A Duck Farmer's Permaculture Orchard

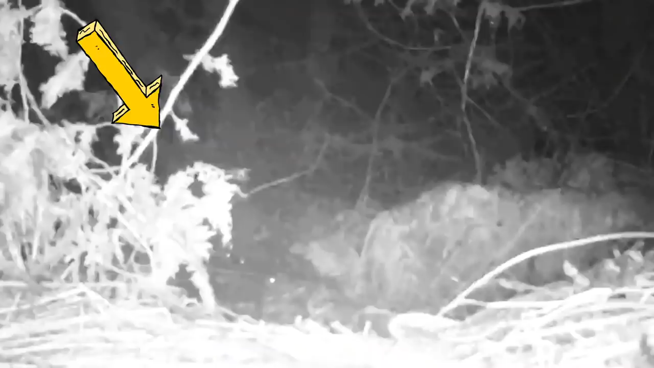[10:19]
It's kind of hard to see, but you can just make out the outline of a bear trying to get there.